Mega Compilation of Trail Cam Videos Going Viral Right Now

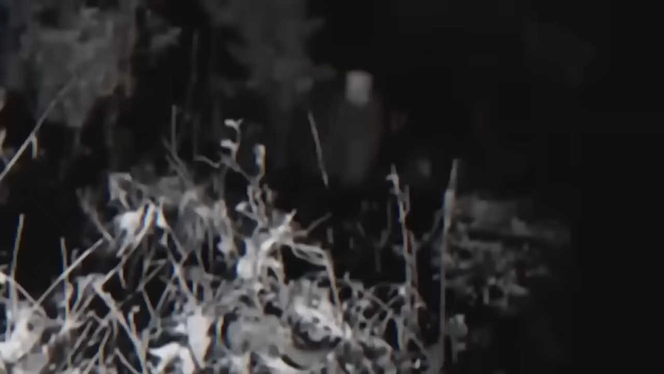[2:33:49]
And what he captured was something not most of us would believe if not recorded by a trail cam.
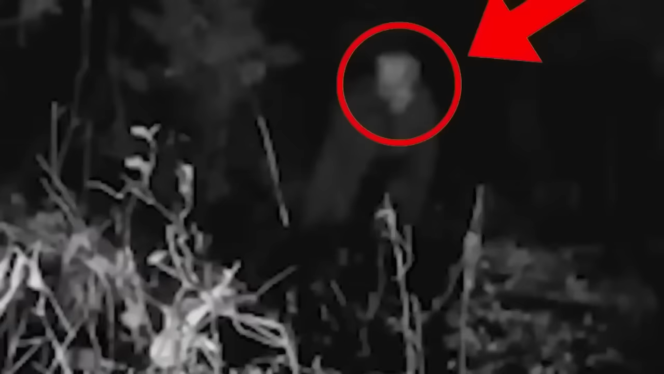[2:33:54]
A weird creature which looked like it was wearing a mask on its face was seen in the man's backyard.
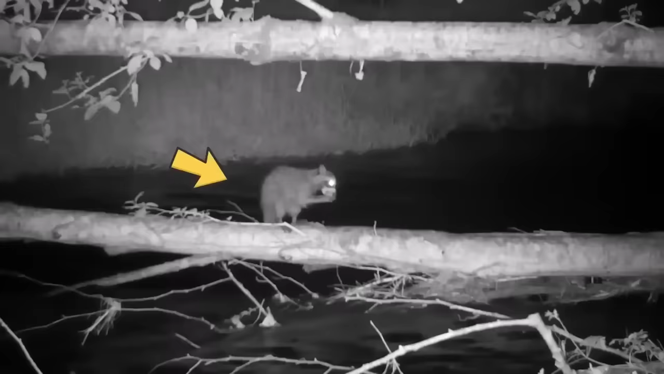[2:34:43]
Tiptoe on the Bridge This video is just too cute to handle. A clever little raccoon was caught on camera trying to reach some fruit on two fallen trees. The only problem was it was a little too short to reach the fruit on the upper tree.
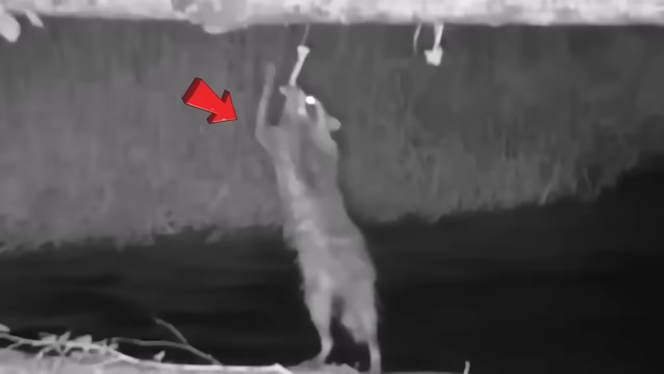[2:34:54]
But that didn't stop the determined little critter.
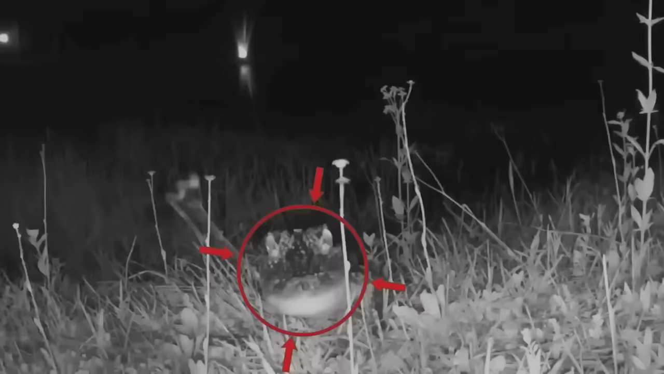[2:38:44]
Alligator vs. Camera So, you know those trail cameras that people use to spy on animals? Well, it turns out that not all critters are chill with them being around. Take this gator, for example. The camera got too close for comfort, and the gator thought it was a snack. It started creeping up to the camera all slow-like, then tried to take a big ol' bite out of it.
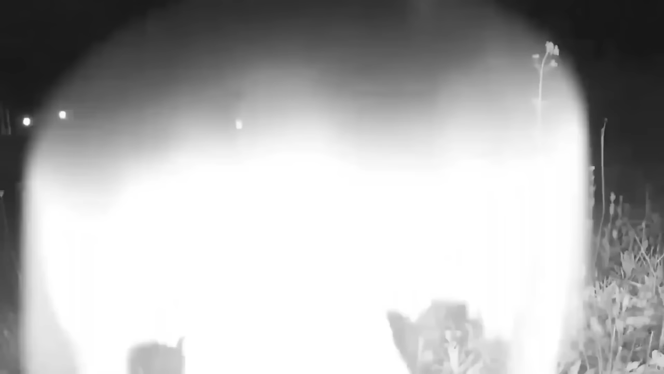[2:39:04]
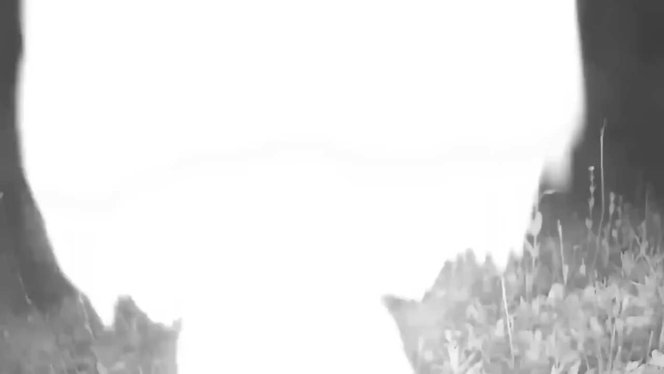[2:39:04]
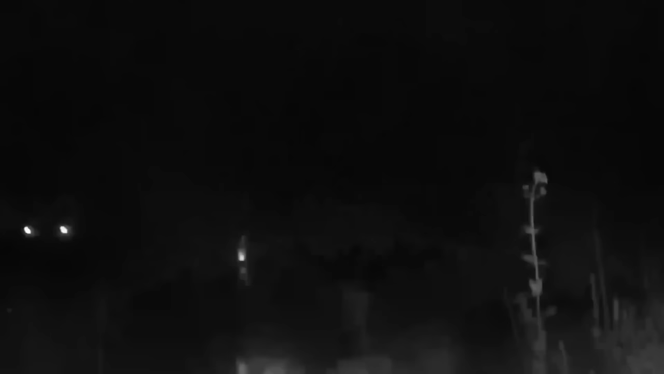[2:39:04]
Guess the gator didn't like being spied on. Moral of the story? Even though trail cams are cool, we gotta be careful not to mess with the animals too much.
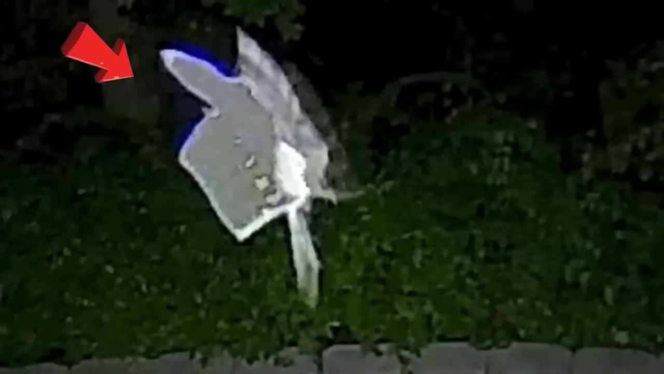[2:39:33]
According to the owner of the camera, it was a fairy. But not all agree with him, of course. Though, if you ask me, it does look like a fairy, no?
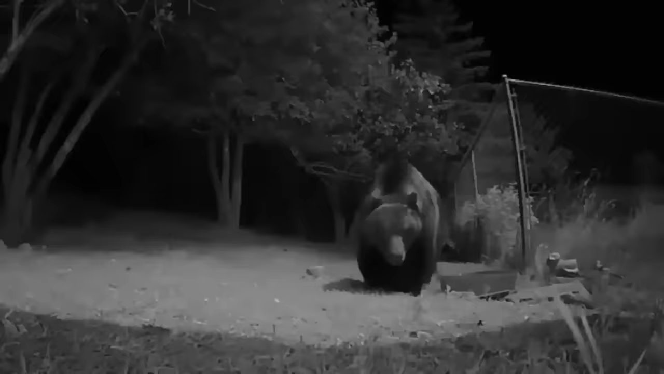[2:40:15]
A curious bear After a curious alligator, we present to you a curious bear. What was the bear doing there? We don't know.
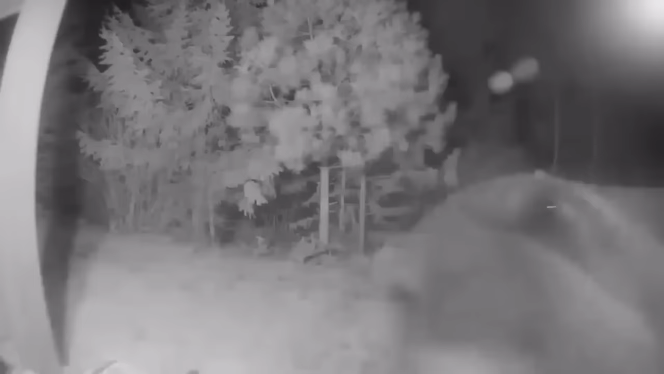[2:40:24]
What we know is that the bear did not like the camera around him, and decided to take matters into his own paws, and bite the camera until it was completely destroyed. So, there's no evidence remaining of the bears being there. And as the video goes to an end, we know that the camera was ripped apart by our ferocious attacker.
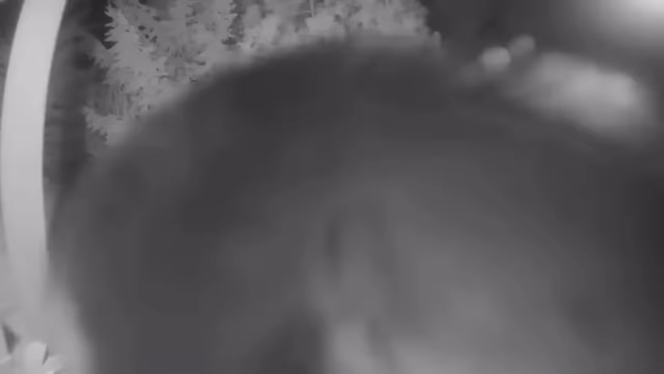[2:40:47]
And that is why we couldn't get any more footage.
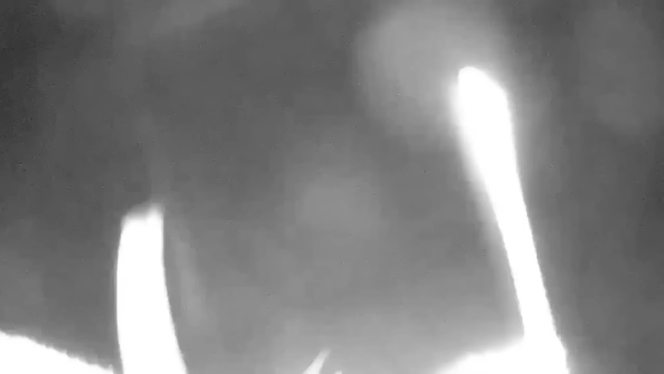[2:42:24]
and this video of two mountain lions playing with a trail cam will surely make you change your mind.
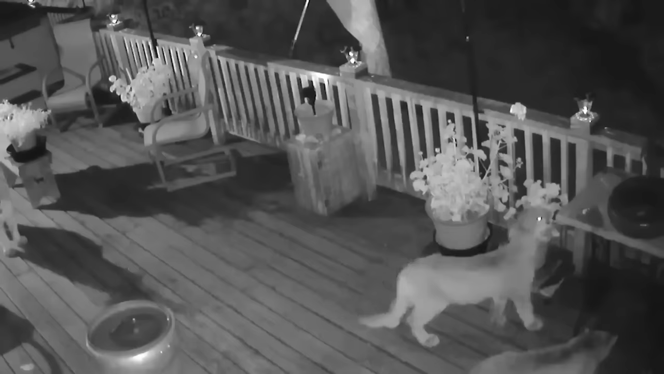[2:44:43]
They didn't break in or anything, they just walked around, checking things out like they were on some kind of sightseeing tour. Maybe the mama lion wanted to teach her cubs about human culture or something. Who knows? All we know is that it was wild to watch these big cats hanging out like it was no big deal.
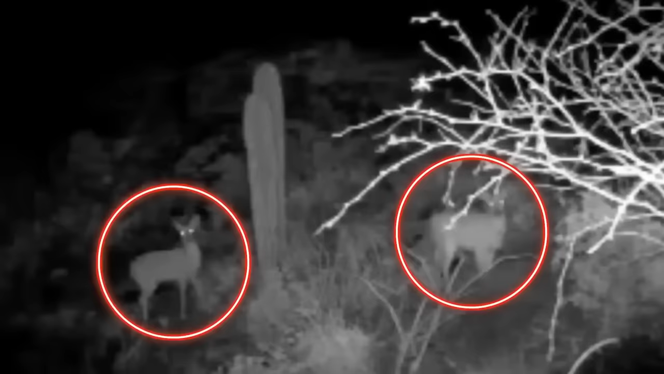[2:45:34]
Two Intrigued Deers So there's a group of deer just minding their own business, walking through the woods, when one of them spots the trail cam. But instead of just ignoring it and moving on, the deer just freezes and starts staring at the camera like it's some kind of alien object. And then out of nowhere, another deer comes up and starts staring at the camera too. It's like they're having some kind of intense stare down with his little device. I don't know what they were thinking, but it's pretty darn funny to watch, isn't it?
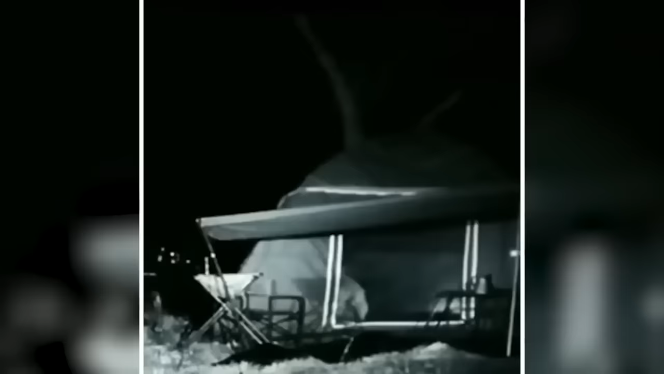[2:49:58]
Luckily, he kept his cool and didn't try to run away.
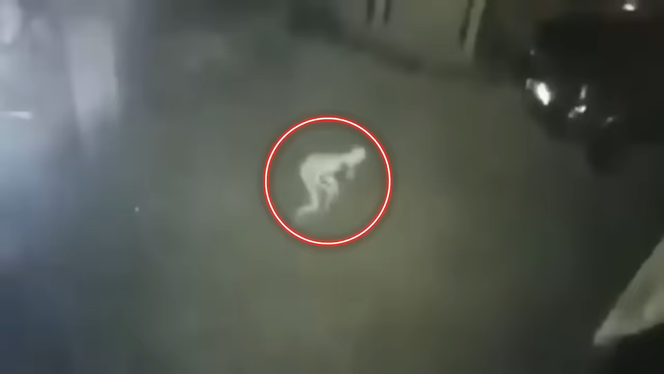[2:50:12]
A Spooky Tilted Creature
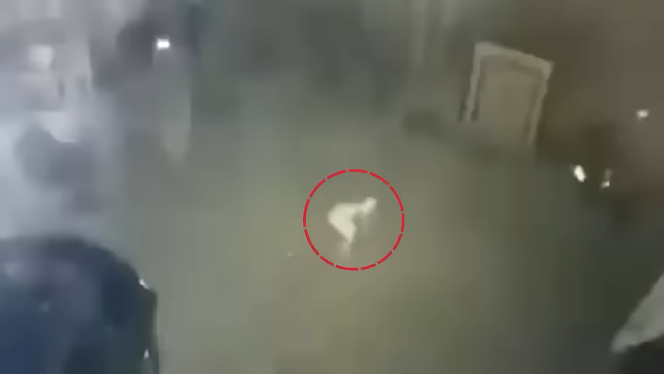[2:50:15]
Well, well, well, looks like the good people of Kentucky have been blessed with a new neighbor. And by neighbor, we mean a creepy, gaunt, humanoid creature lurking in the front yard.
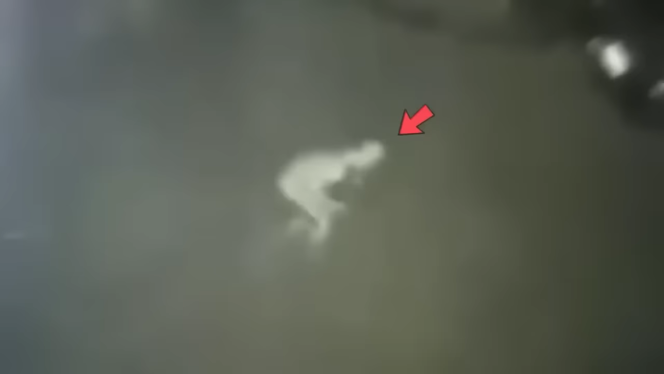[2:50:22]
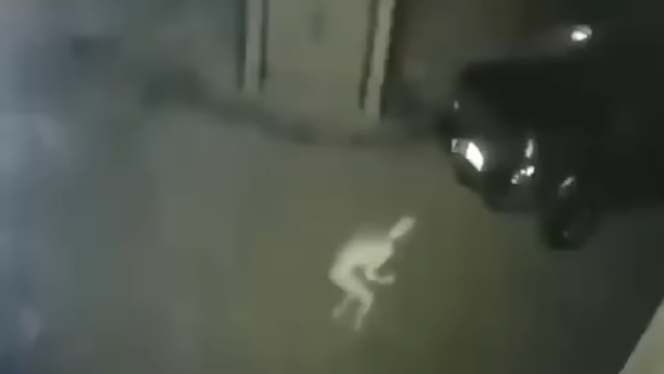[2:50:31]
No one knows what it is, but one thing's for sure, it's definitely not your average friendly neighborhood creature.
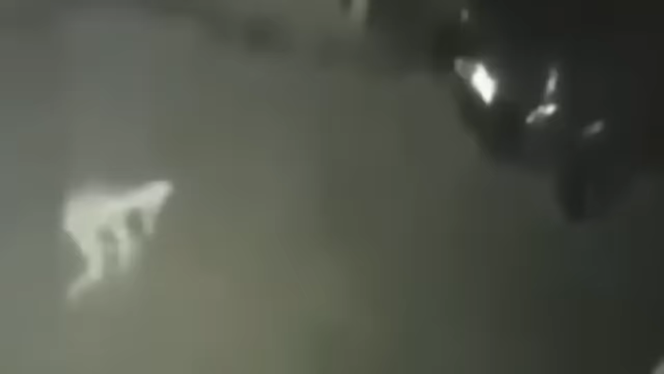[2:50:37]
Twitter users claim to have seen something similar sprinting across their neighbor's lawn, and another user even mentioned a monster disappearing into the forest. Looks like this spooky creature isn't new to the area.